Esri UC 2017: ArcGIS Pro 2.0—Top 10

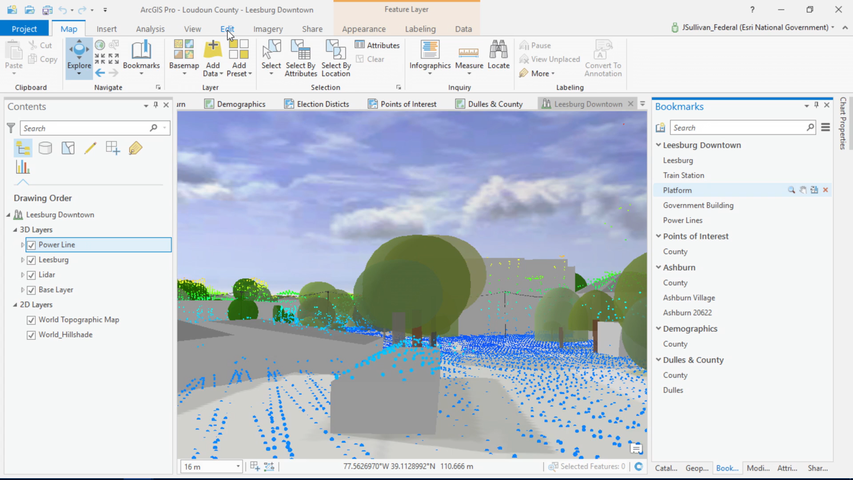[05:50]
Using the multi-patch editor, I can fix the issue by splitting the roof surface in half